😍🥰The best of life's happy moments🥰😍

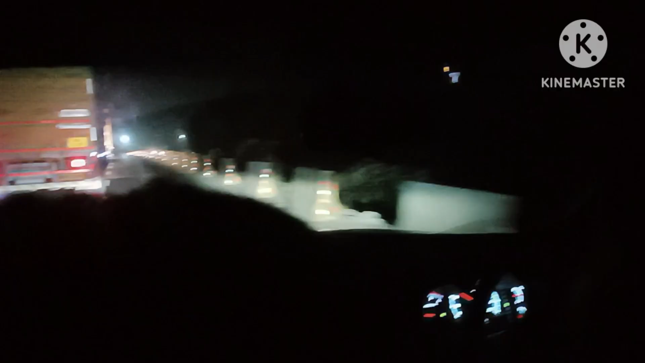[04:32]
അപ്പോൾ നമ്മൾ ആ ഫുഡൊക്കെ കഴിച്ച് അവിടെ നിന്ന് ഇറങ്ങി. ഇപ്പോൾ നമ്മൾ നേരെ വീട്ടിലേക്കാണ് പോകുന്നത്.